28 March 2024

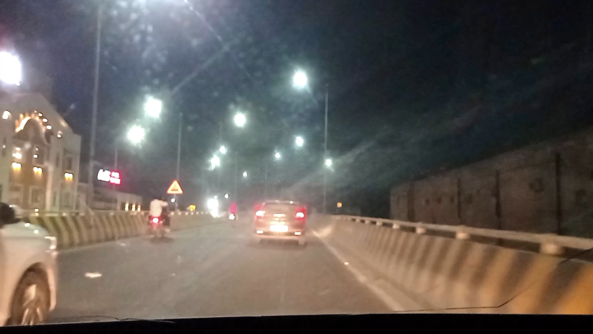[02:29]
500 टूल तो अभी हम अमरसर पहुंचने
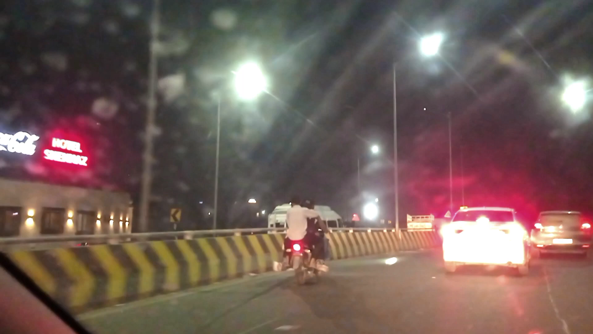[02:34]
वाले हैं है यह निए हम अमरसर पहुंच गी हैं
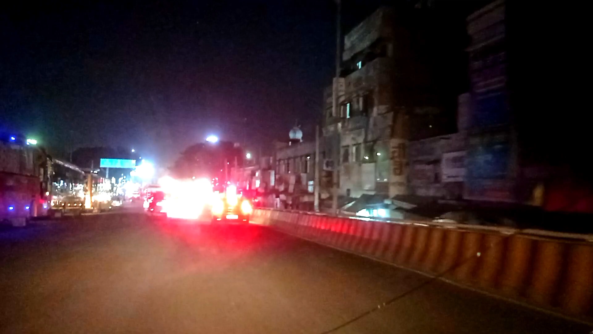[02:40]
अब अंट्री कर रहे हैं अमरसर में हमने अपना होटल जो एक बुक करा दिया है तो होटल में चलते हैं रात को डिनर करके अभी
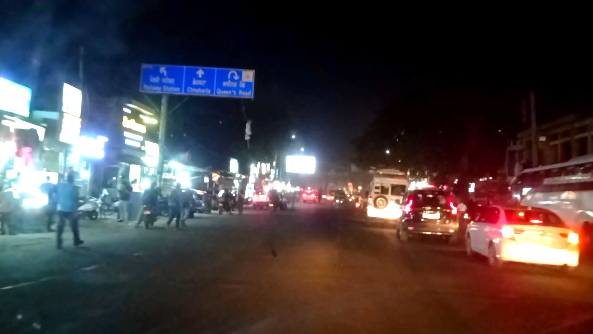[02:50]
होटल में जाके रहते हैं सुबा हम प्लैन करेंगे जाने के लिए
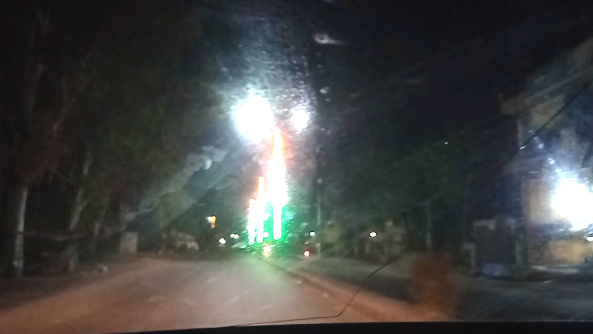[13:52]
9 10 11 का टैम हो गया 9 वसे हम बैठेदे विज्यारा बजे सेंटर पहुंच गये हैं
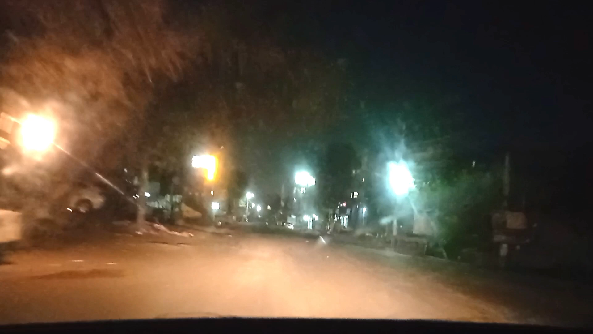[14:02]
रात को तीन बजे पोहूंचनी का प्राइन तो यहां से प्यार से ब्जार से तो निकल रही हैं आपको एक चौंग दखाता हूं जिसमें ना जहाज की प्रतम मानहीं है आगे
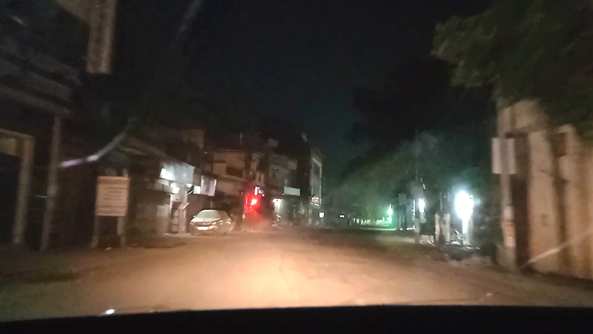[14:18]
बस आने वाला है आप देखते रहो स्पीड ब्लू कुछ लो जलती है मारी